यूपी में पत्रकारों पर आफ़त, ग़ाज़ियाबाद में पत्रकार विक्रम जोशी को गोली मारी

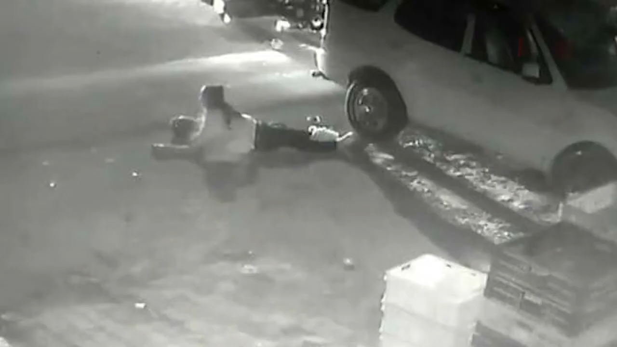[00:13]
इस खबर के प्रायर जग है जैना जुएलर्स आबुलेन मेरत नमस्कार आप देख रहे हैं FirstBite.tv UP में यू तो ठोको के नीती प्रक्तेजी से काम हो रहा है लेकिन असल बदमास वे उनकी बदमासी में कोई कमी नहीं आई है
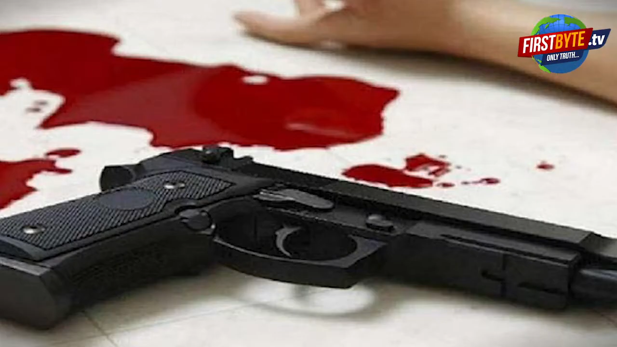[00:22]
गाजियाबाद में बदमासों के दोसास की प्रकास्था है कि विजय नगर इलाके में पत्रकार विक्रम जोशी को गोली मार दी गई गोली
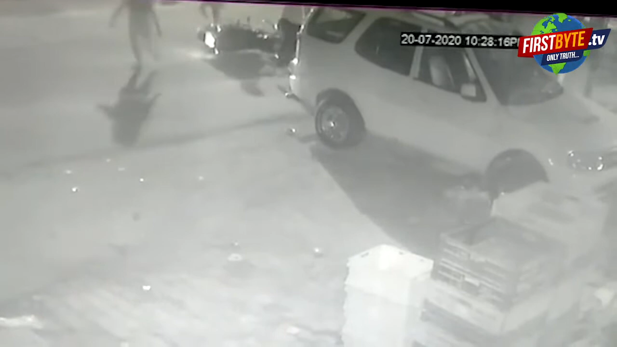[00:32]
मारने से पहले उनके 6-7 हमलावारों ने पिटाई भी कि जिस वक्त यह वारदात हुई विक्रम जोशी अपनी दो बेटियों के साथ बाइक सिक जा रहे थे यूपी सरकार में पुलिस को खुली चोनाती देने वाली है घटना CCTV में कैद हो गई इसके बाद पुलिस ने 5 हमलावारों